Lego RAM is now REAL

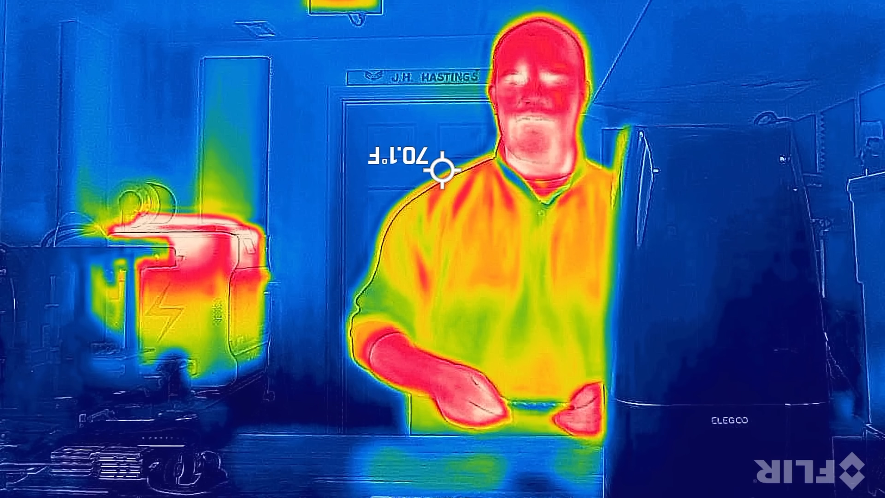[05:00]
On screen: spot 70.1°F
I've actually really wanted to buy this for quite a long time, so I finally justified it for the channel, man, so we can see all that thermal.
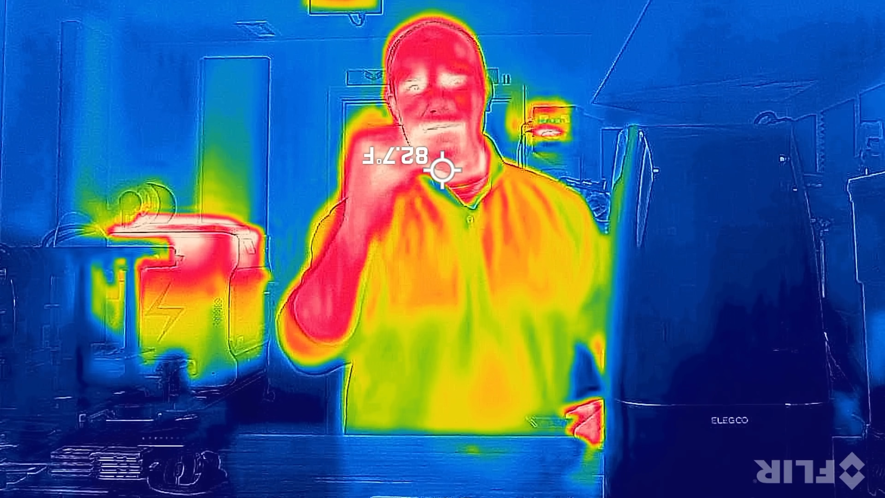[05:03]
On screen: spot 82.7°F
Look how hot the printer is over there.
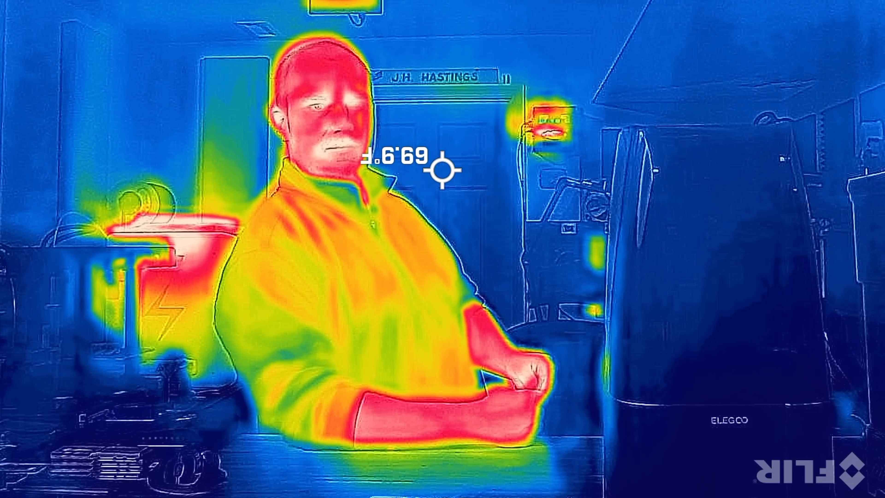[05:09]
It's not as hot, evidently, as the, oh my god, it's upside down.
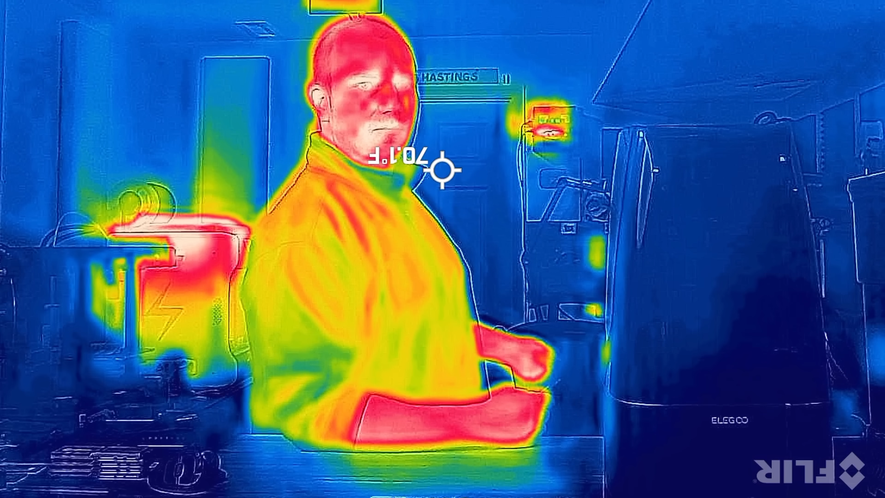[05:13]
On screen: spot 70.1°F
Basically, that is the Minecraft server PC I built a while ago in a 3D printing case.
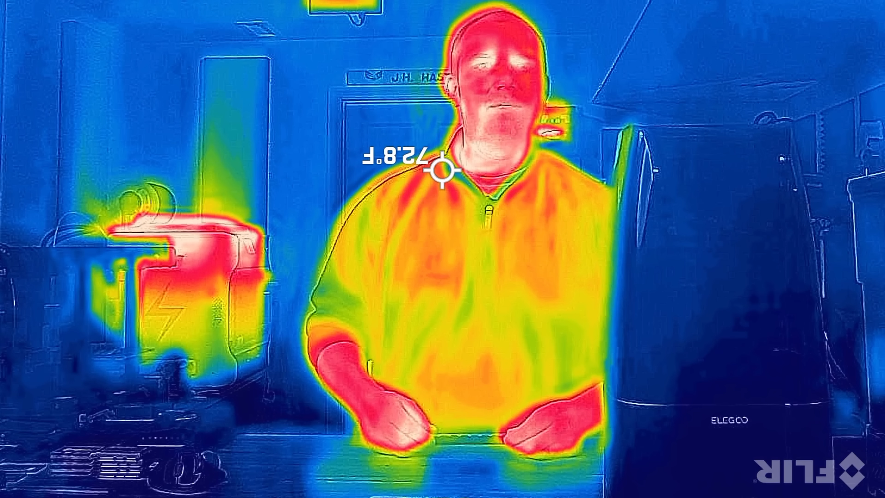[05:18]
On screen: spot 72.8°F
Still humming along back there. But we're going to use this camera to see exactly how hot this chip gets,
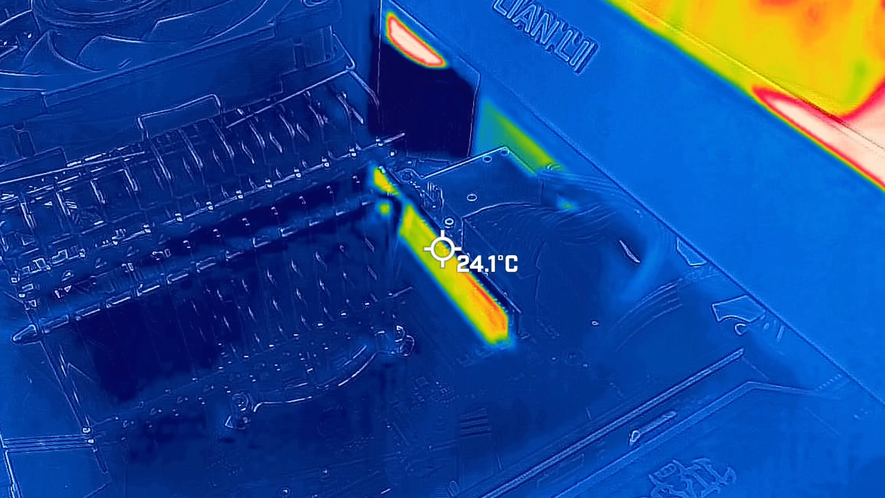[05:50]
On screen: spot 24.1°C
So right now the PC's off, so it is whatever room temperature is right now.
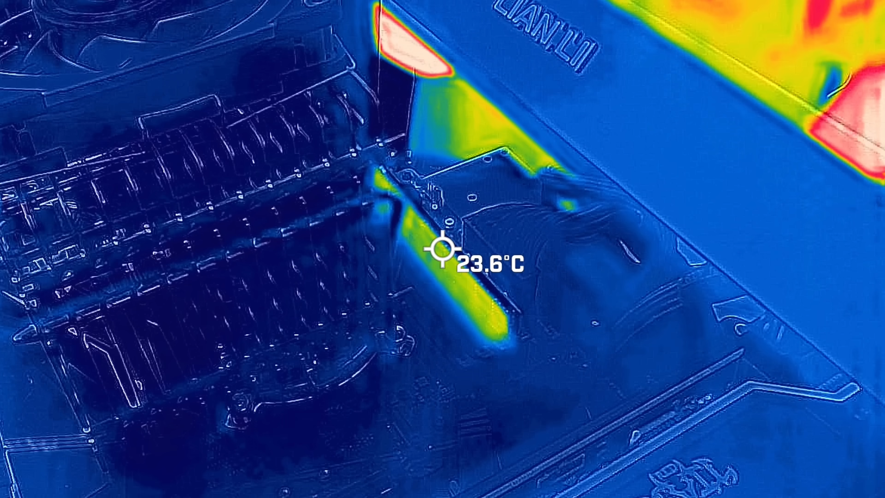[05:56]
On screen: spot 23.6°C
I'll turn it on, let it idle, and see kind of what it wants to level out as. So it seems to be kind of hanging out around 24 and a half.
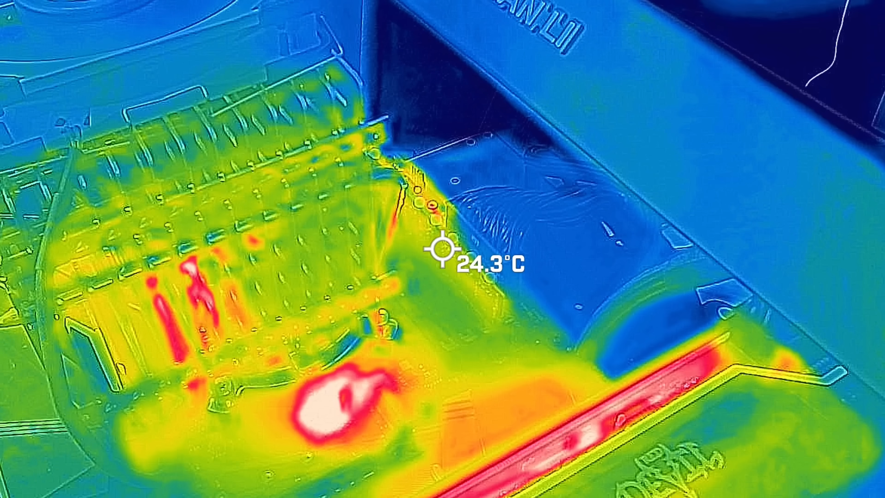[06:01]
On screen: spot 24.3°C
So let's start a RAM stress test and see if we can see those chips start to light up. So the stress test has been running for about 6-7 minutes. It looks like we're going to stabilize right around just under 32 degrees Celsius, which is actually pretty good.
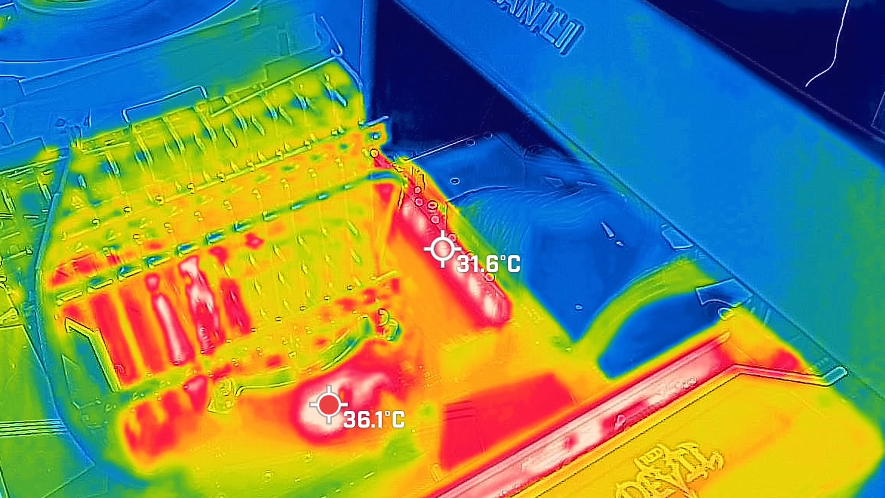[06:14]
I thought it would be a little warmer than that, so I think we should be good. We just now need to take that picture and make it something real.